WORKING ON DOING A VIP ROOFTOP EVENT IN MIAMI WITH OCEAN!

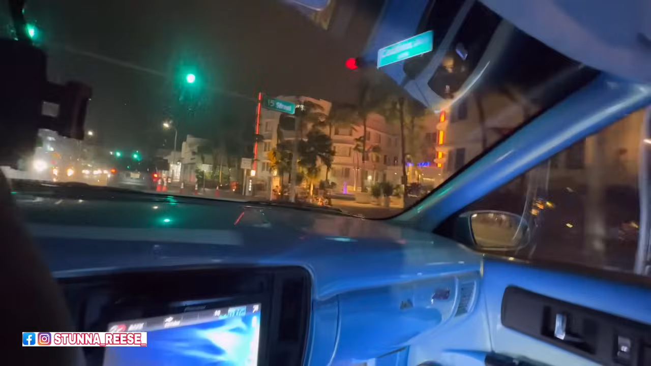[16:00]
Look at the way the flags and shit is blowing, the trees and shit is blowing. Yeah, it's about to go down. And they say it's gonna rain like pretty tough, so I don't wanna be around.
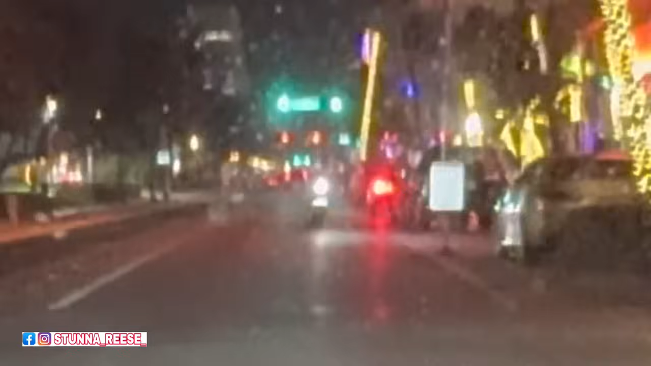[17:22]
What the hell is this guy doing?
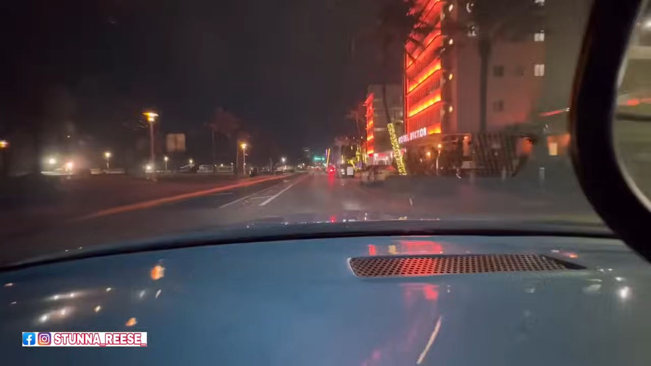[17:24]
He driving the wrong way down the hill? Whoa, you about to get your whole dog knocked off, man. Damn, church shoes. Yeah, this one overly dry. Police is over there playing and folding us. Ain't got shit going on. The whole beach is a desert.
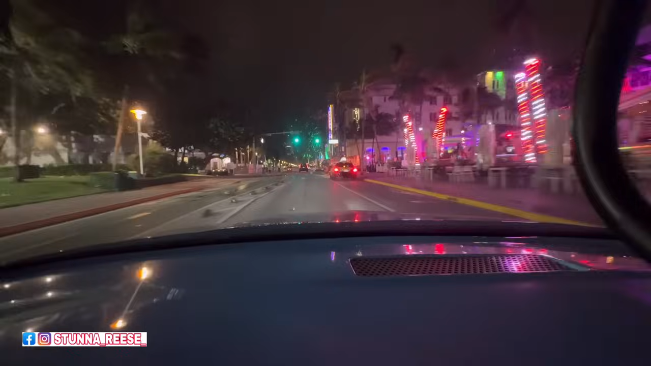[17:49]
It's a desert right now, y'all. I'm hoping that the damn place is even open. They probably not going to be open.
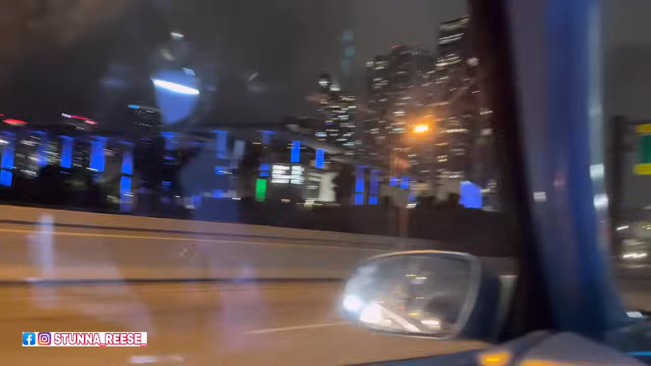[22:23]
Beautiful city though. Beautiful skyline. Beautiful buildings.
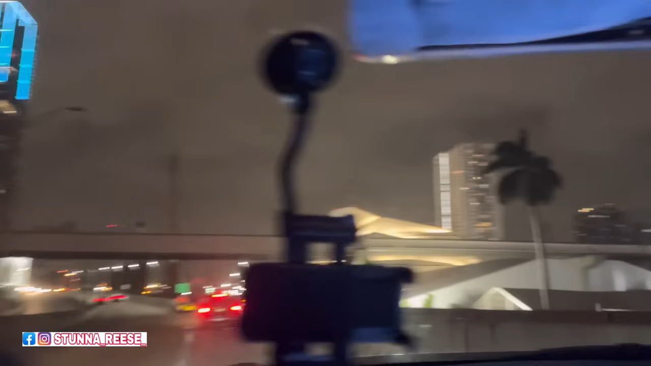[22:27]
I would say definitely on par with Chicago. For sure, for sure. Yep, yep. And definitely a lot more going up out here too.